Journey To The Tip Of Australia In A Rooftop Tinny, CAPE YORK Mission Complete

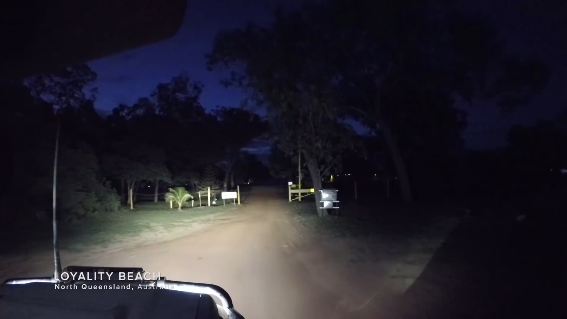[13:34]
so Justin's brought the crew to Loyalty Beach, an iconic Cape York destination.
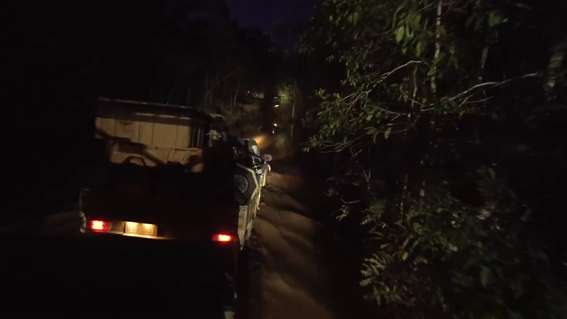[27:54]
With Jamie guiding him, Tommy makes his way slowly through the deep water.